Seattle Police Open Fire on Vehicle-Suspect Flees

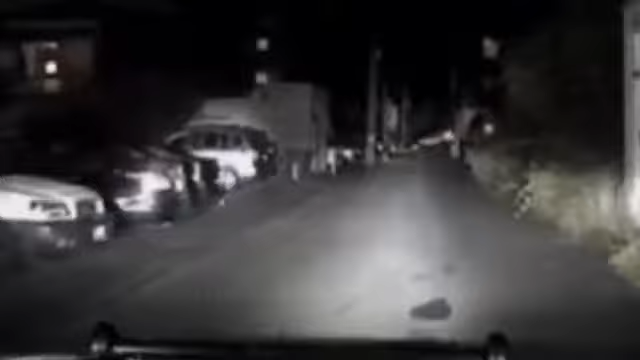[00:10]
Got them right there. We're trying to get her to stop, but she's not. Are you sure? Positive. 0-1-0-1, last update says she was... She's in Amerson, I'm hearing she's on. Seattle, hey, Seattle Police, go!
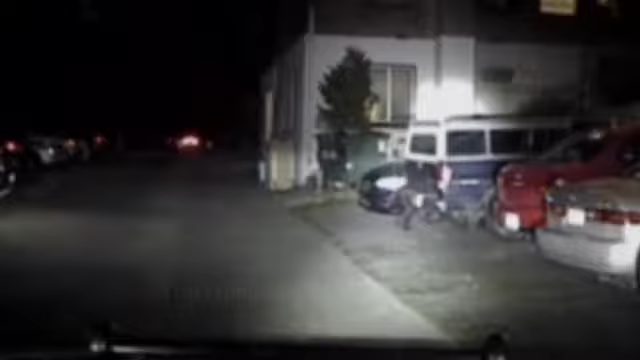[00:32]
Pull the car, pull the car! Seattle Police! On the ground! Get on the ground!